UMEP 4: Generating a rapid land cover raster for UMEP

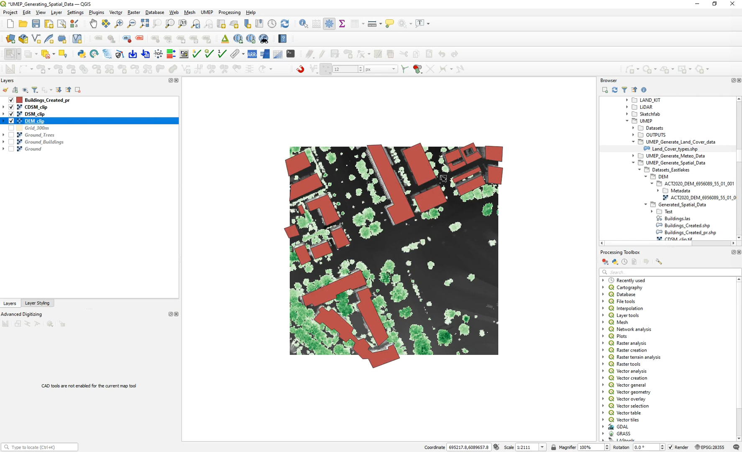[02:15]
These are useful in this case because these building footprints will give you will give us the first layer of information that we need for the LAN cover.
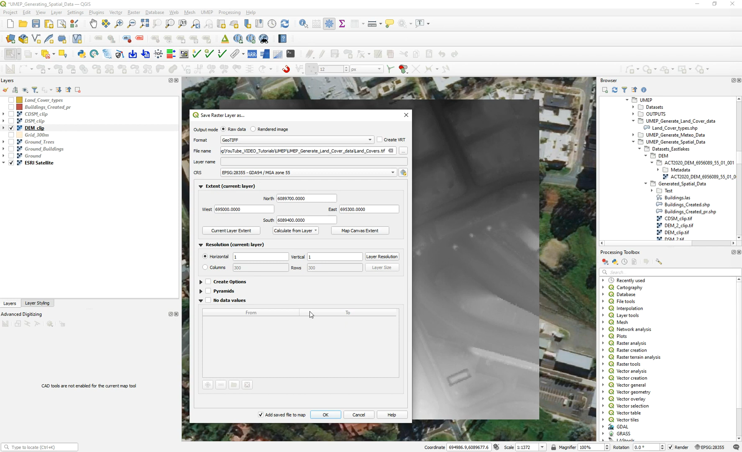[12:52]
Okay. So now this is our land covers. As you can see it's just the DEM but I'm using this to override the values with the land cover types. Okay. So the next step is just to go to the processing tools. You can turn it on here processing toolbox panel and we just click here and we just type rasterize.